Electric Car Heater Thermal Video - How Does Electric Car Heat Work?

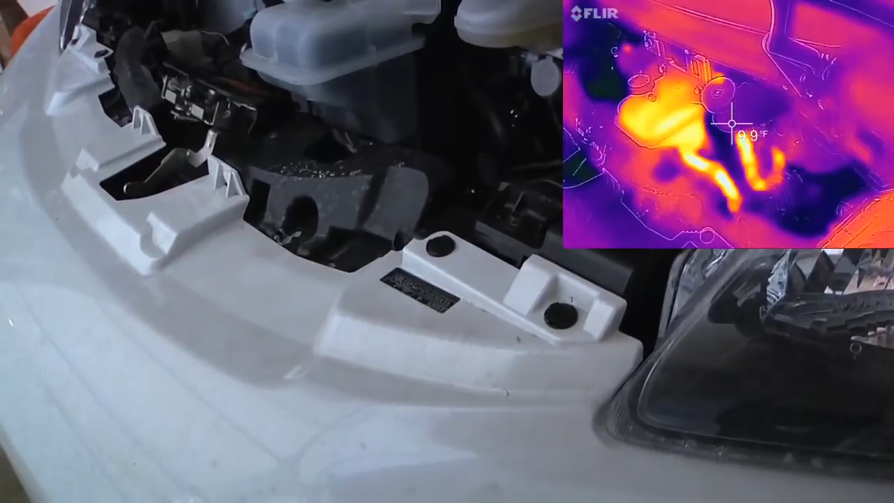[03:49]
So, let's go in the car,
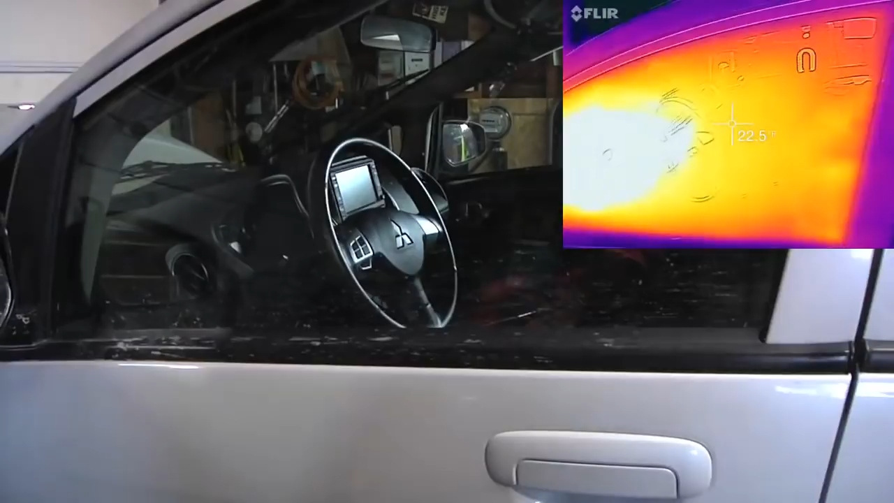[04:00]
so probably a lot of the heat's going to come right out when I do open the door, but let's take a look at the mirror here,
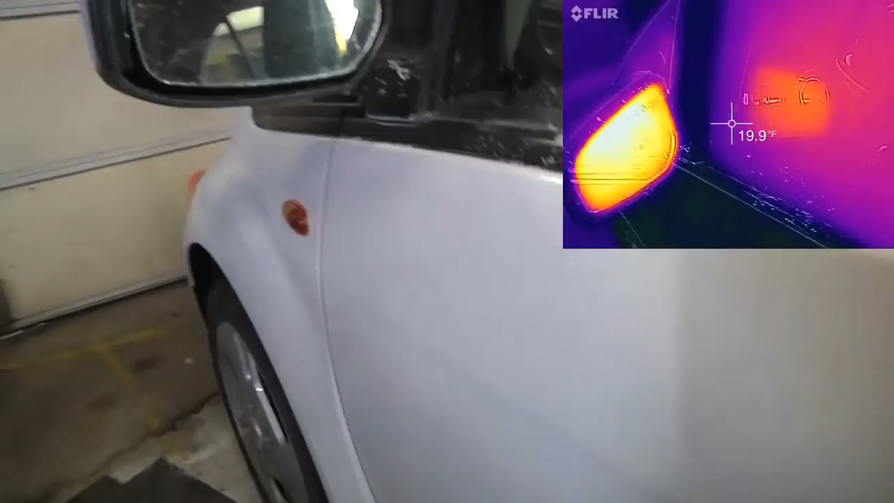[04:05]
On screen: spot 19.9°F
that mirror is hot, we're talking 70 degrees there.
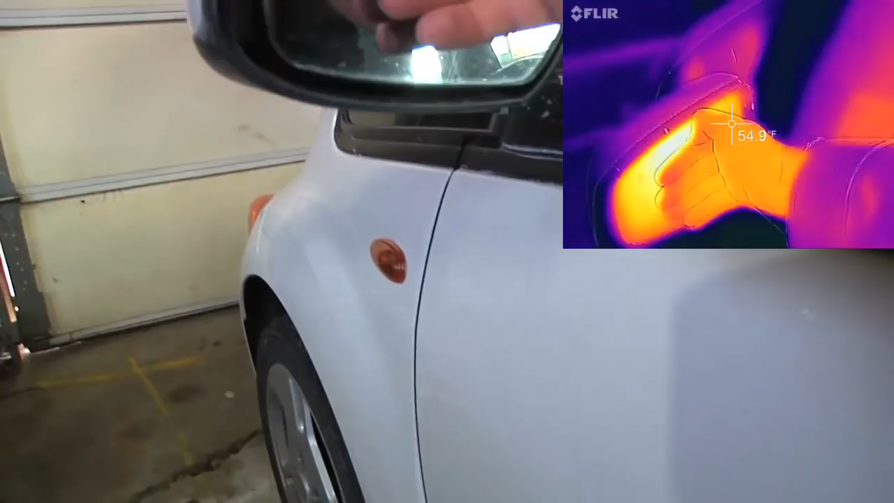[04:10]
On screen: spot 54.9°F
I can put my hand on there and, ooh, warm to the touch, that's nice.
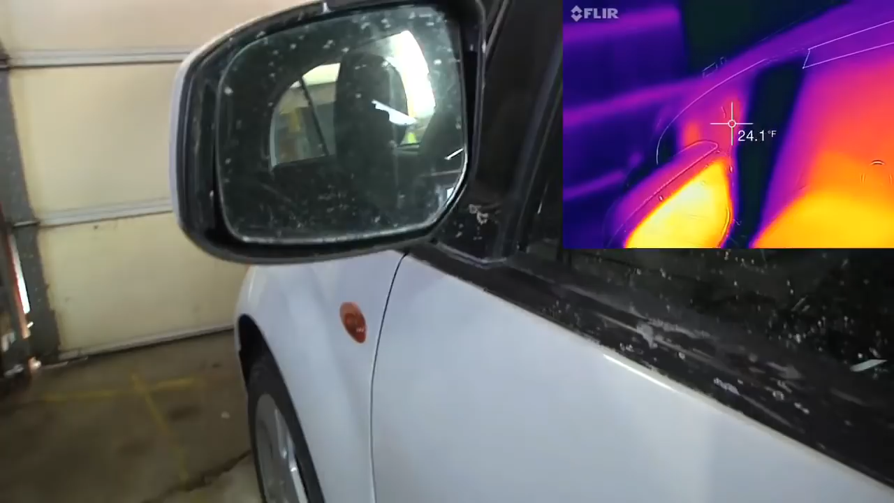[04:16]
On screen: spot 24.1°F
Heated mirrors, those mirrors will defrost themselves, pretty cool feature. Let's take a look inside the car now.
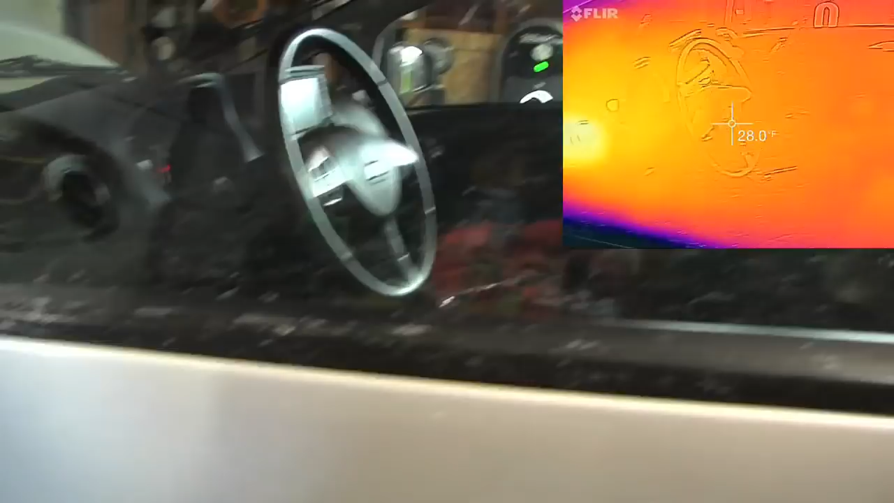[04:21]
On screen: spot 28.0°F
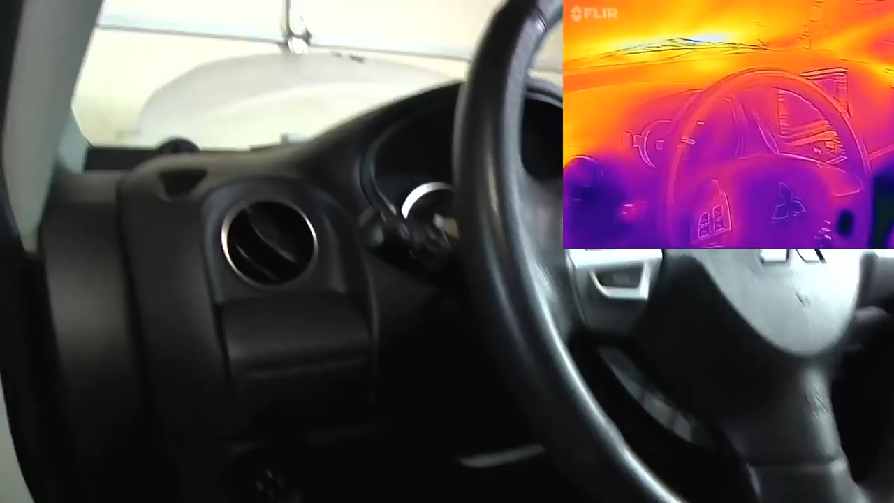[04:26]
We can hear the defroster, it's on, the whole dashboard is nice and warm. The defroster here, nice and warm.
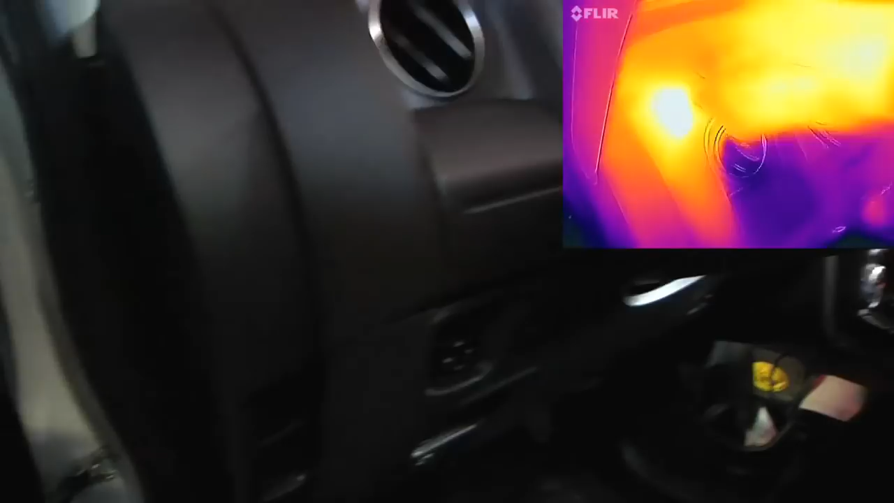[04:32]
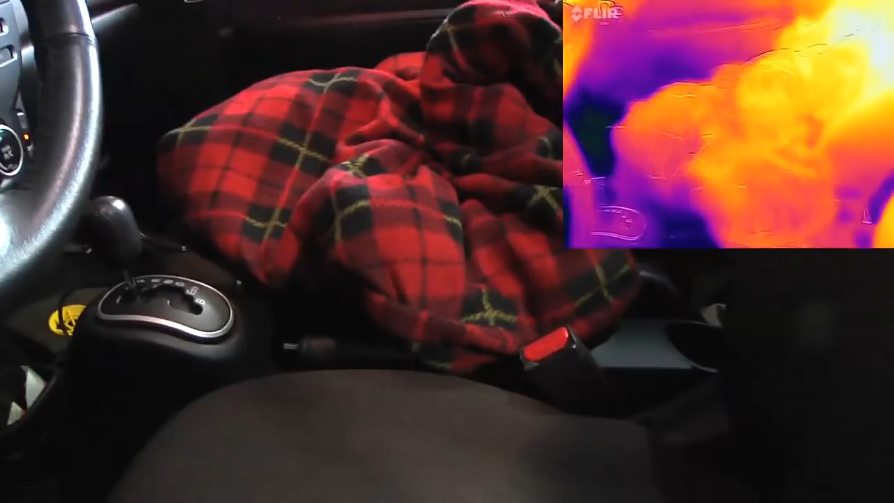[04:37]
The 12-volt blanket was not on, so it's not too hot.
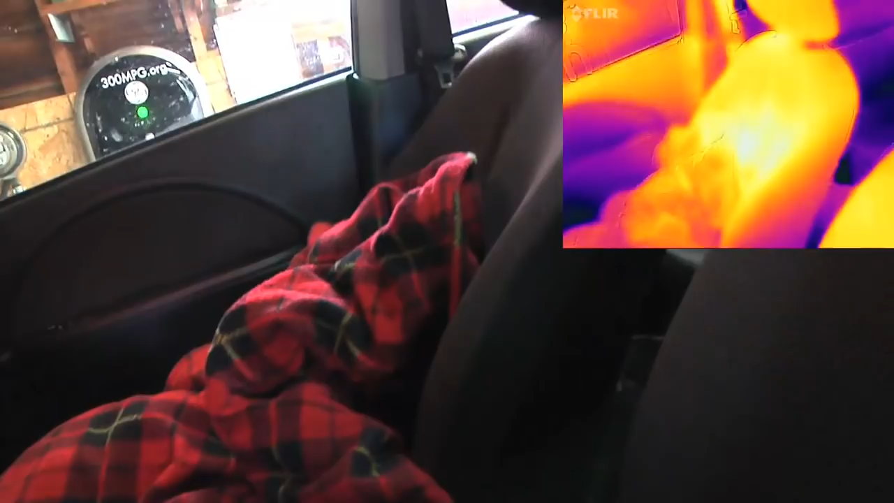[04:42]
Up a little higher, higher up in the car is warmer.
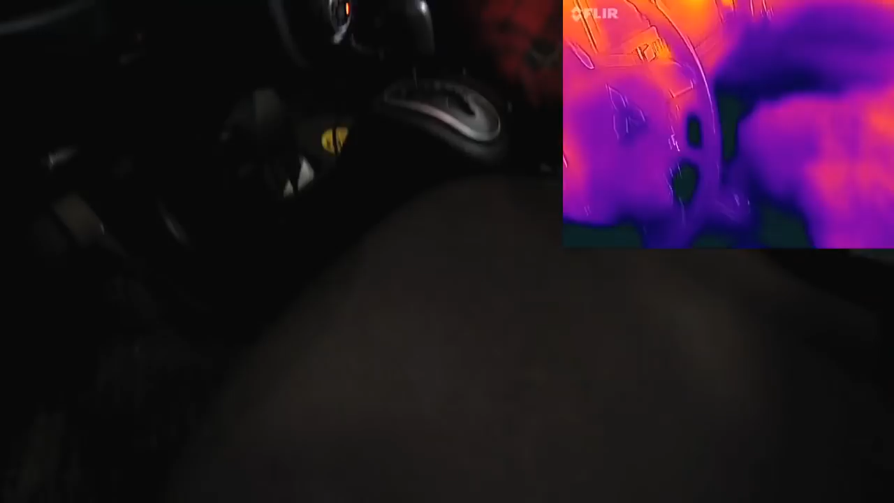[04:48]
Lower in the car, not so warm. Oh, hey, this is cool, the heated seat, that's what the heated seat looks like.
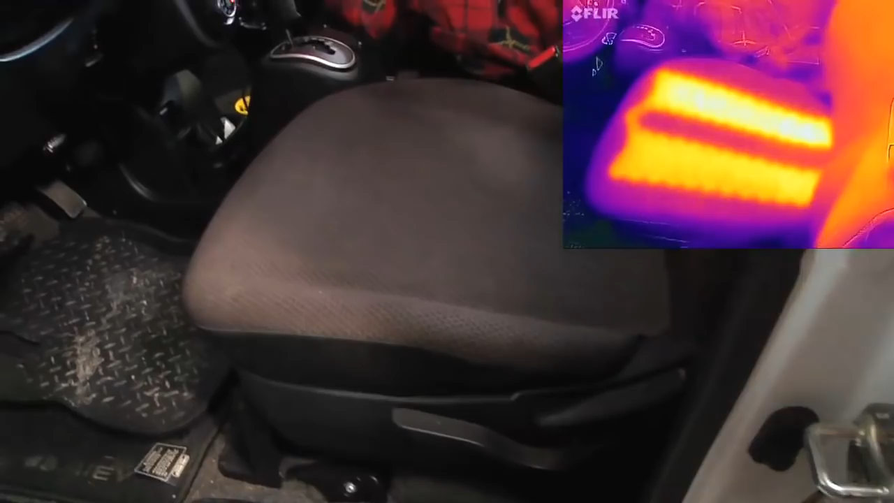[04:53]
The heated seat comes on with that defroster feature as well,
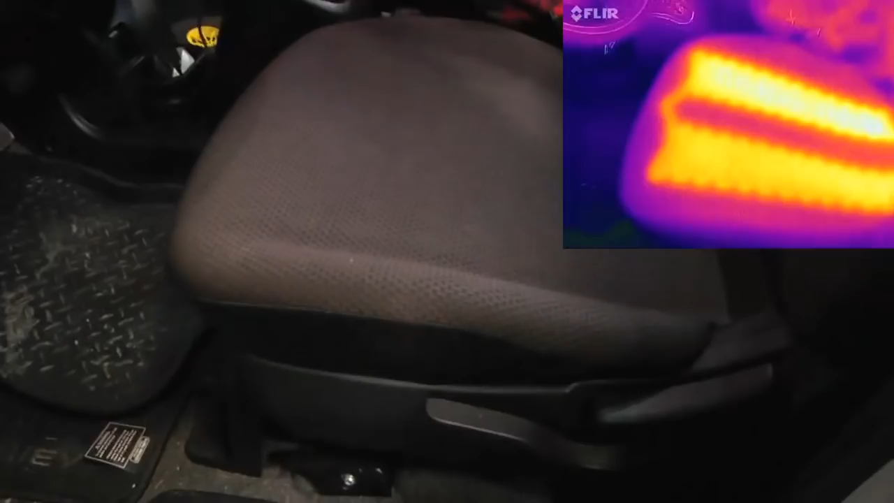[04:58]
that's pretty cool to see the heat, the seat heater element.
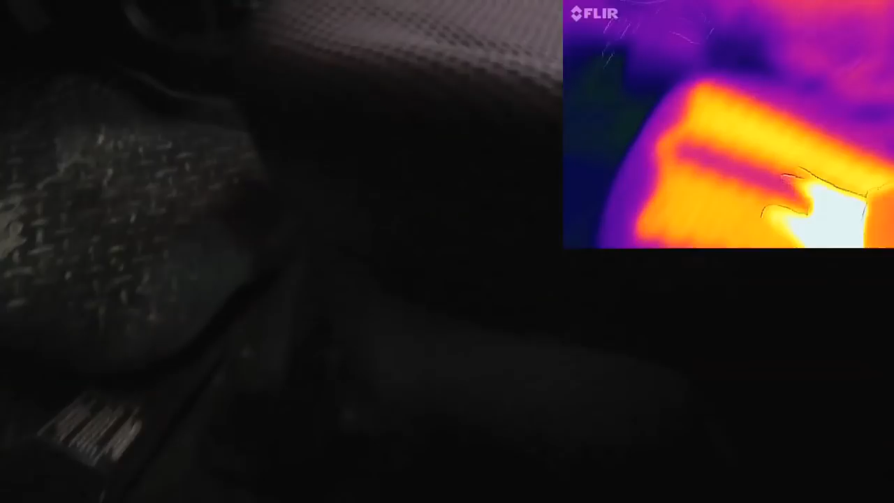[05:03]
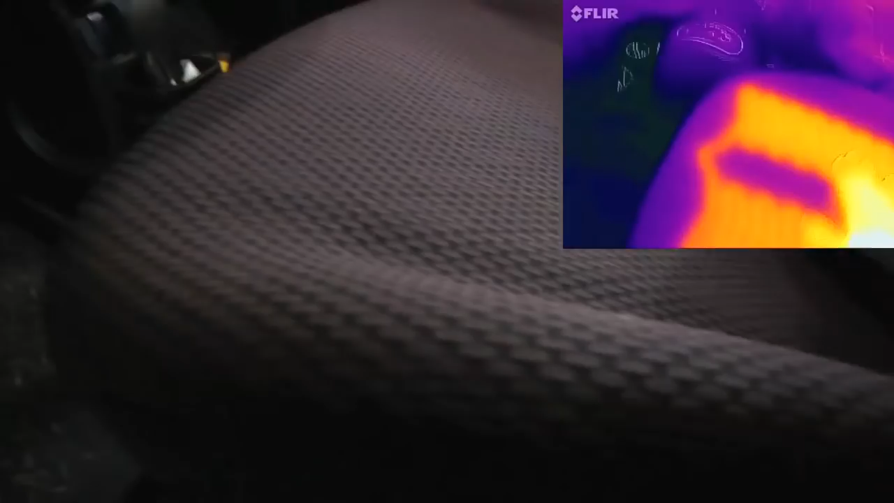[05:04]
That's kind of cool. Now, the seat heater, it just has a butt heater, it does not have a back heater.
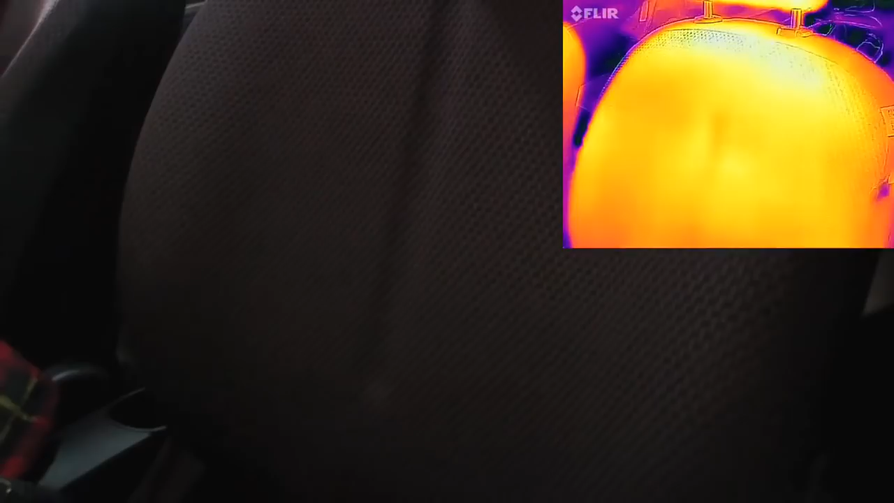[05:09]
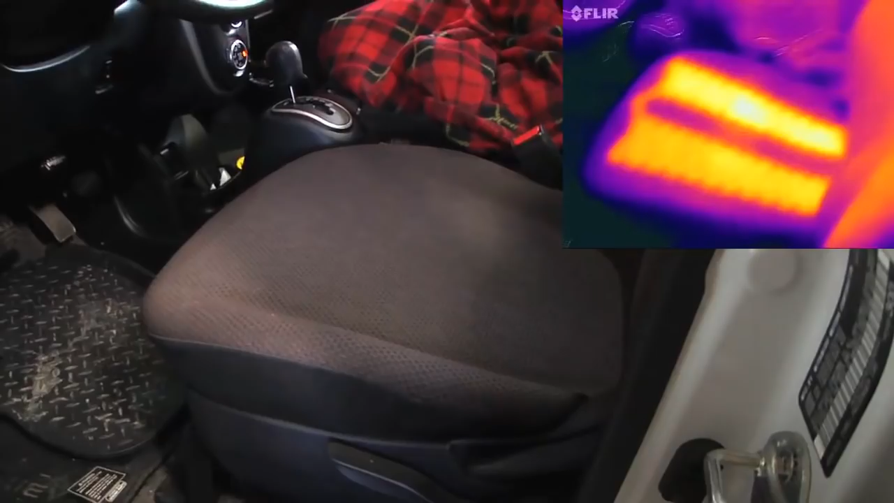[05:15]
But if I look down by the feet, darn it, it's cold down there, it's still two degrees down by the feet, so the defroster is great for the butt heater, de-icing the windshield.